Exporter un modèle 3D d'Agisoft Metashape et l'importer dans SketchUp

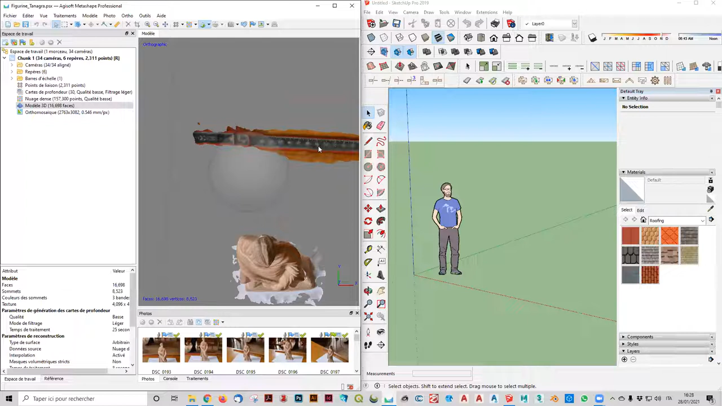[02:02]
mettre à l'échelle notre modèle donc on va se remettre en vue orthographique son perspective mais peu importe on s'en fiche
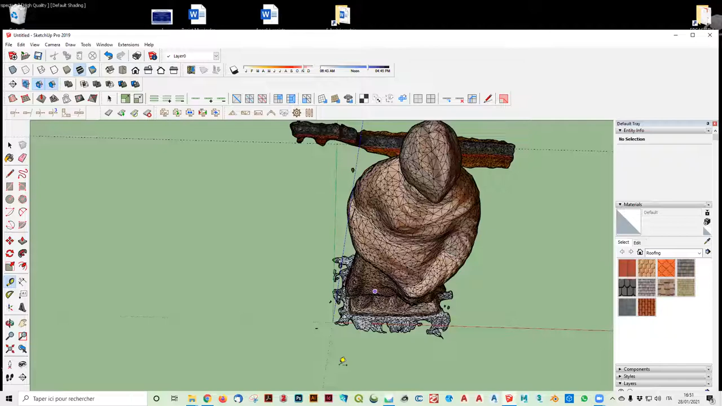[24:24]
mon modèle a été mise à peu près je dirais oui aux axes 0 il y a maintenant tout un petit tout un tas de petites cochonneries
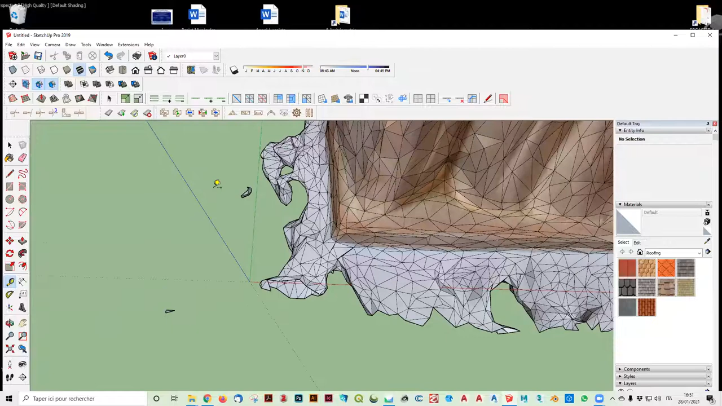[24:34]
qu'il faudra nettoyer enlever vous allez donc par conséquent travailler là dessus vous aurez pu le faire évidemment mais peut-être que ça vous intéressera de le faire aussi